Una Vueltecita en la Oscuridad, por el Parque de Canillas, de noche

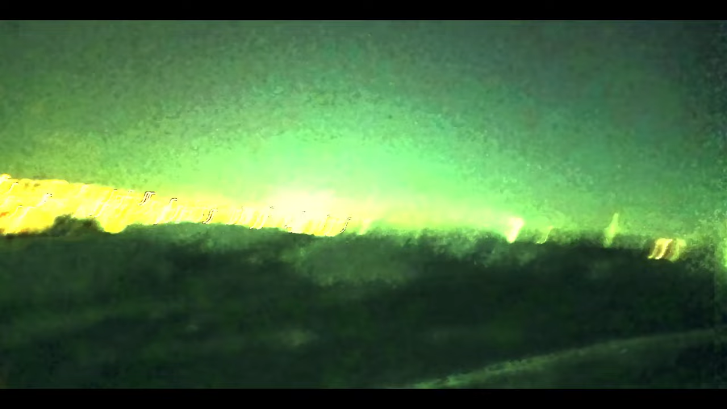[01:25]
pantano mi barrio eso era un lago mira no se ven y la sierra a ver
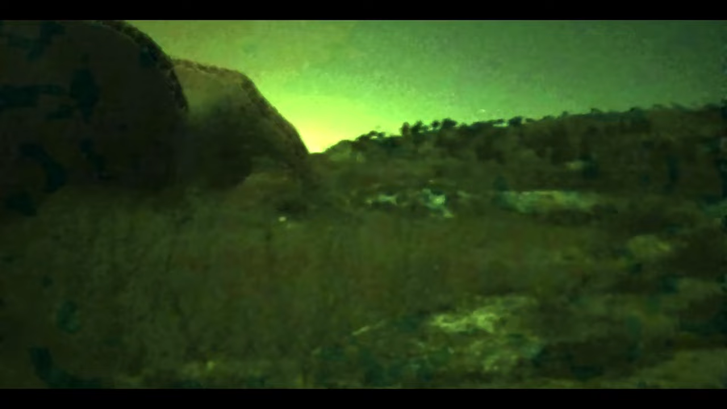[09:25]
allí entra ese trocito así y luego sigue para allá el laguito ese borde y todo eso se pone guapísimo ya lo he dicho es que se pone muy guapo
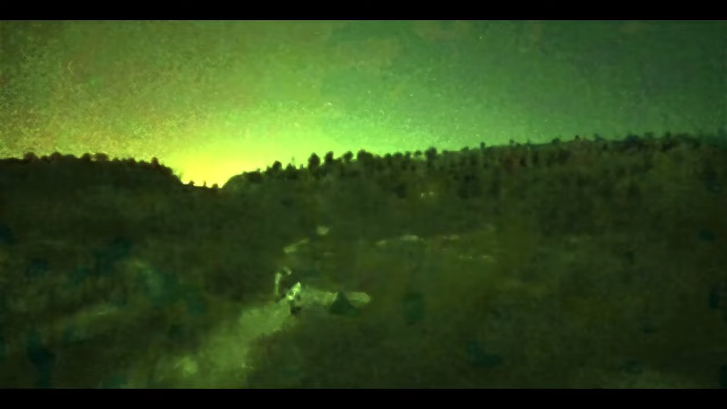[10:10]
como trocito de tierra que llega así al agua esto también se pone con las hierbas estas